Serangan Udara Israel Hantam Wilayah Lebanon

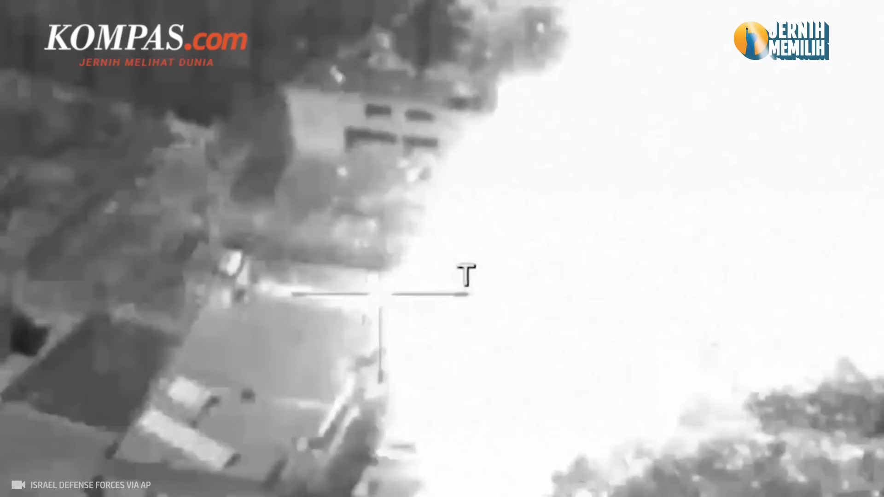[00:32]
Pada akhir Februari lalu, Israel melakukan serangan udara di dekat kota bersejarah Balbek yang menewaskan dua anggota Hezbollah.
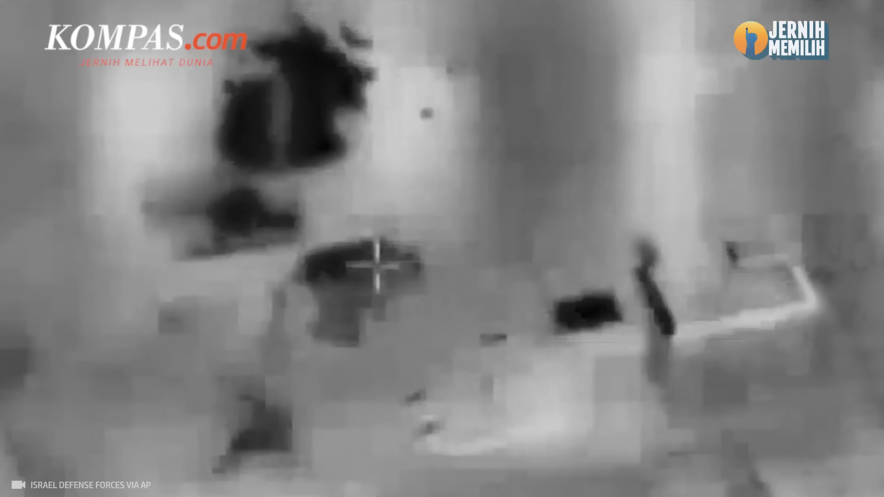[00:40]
Sementara itu, kantor berita Libanon menyebut salah satu serangan itu menghantam sebuah bangunan di daerah Ansar, tepatnya di selatan Balbek.
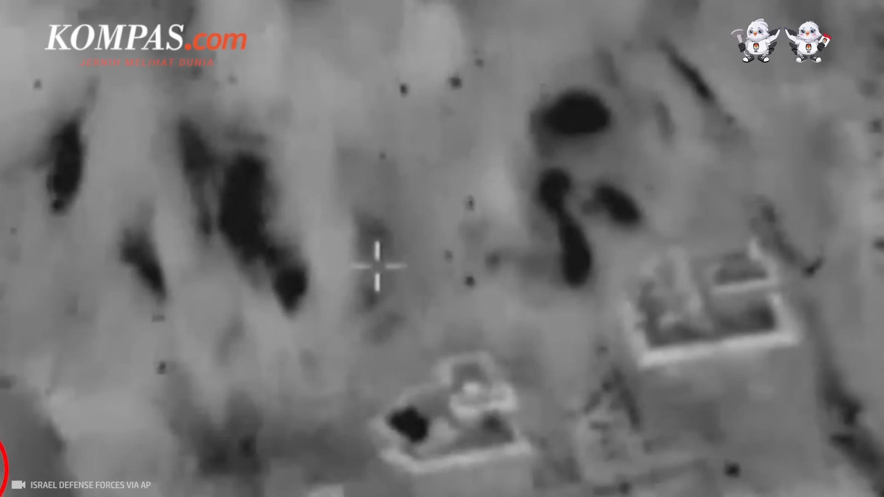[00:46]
Namun, tak ada keterangan soal korban jiwa dalam serangan itu.
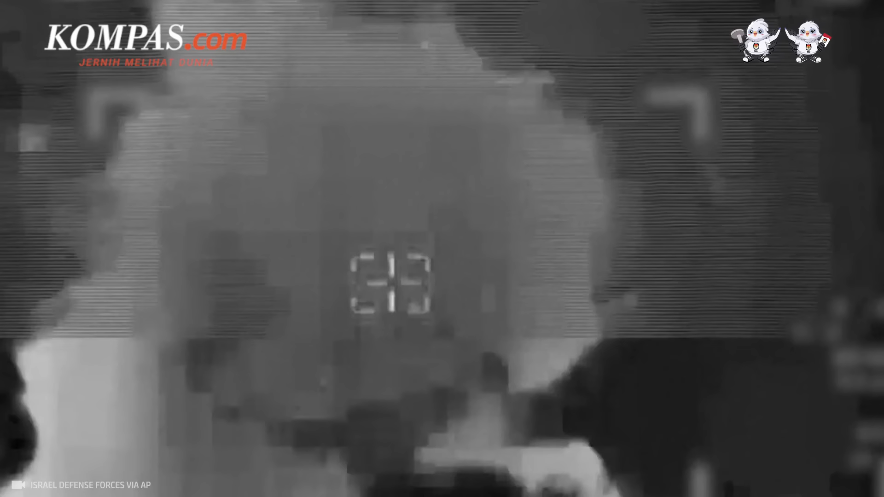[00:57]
Televisi Al-Manar milik Hezbollah melaporkan setidaknya ada dua serangan udara,
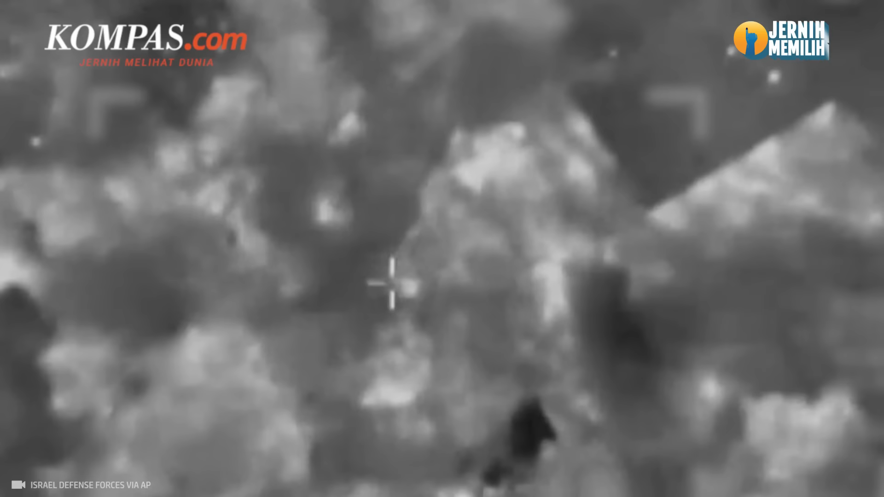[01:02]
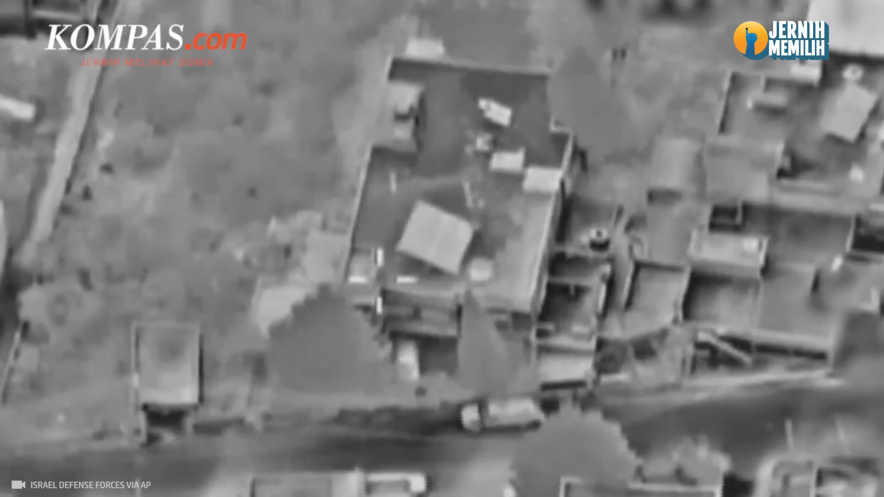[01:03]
salah satunya menghantam sebuah bangunan di pinggir
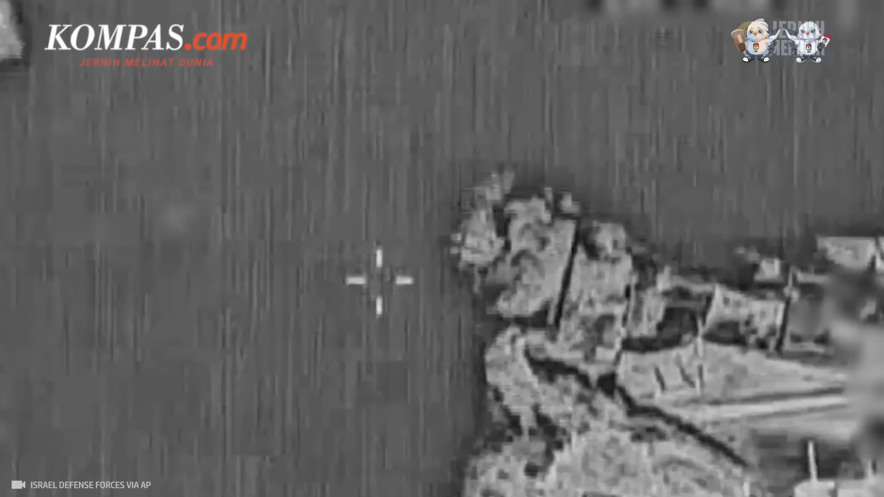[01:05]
desa Taraya dan satu lagi di dekat Balbek di pinggir Ansar.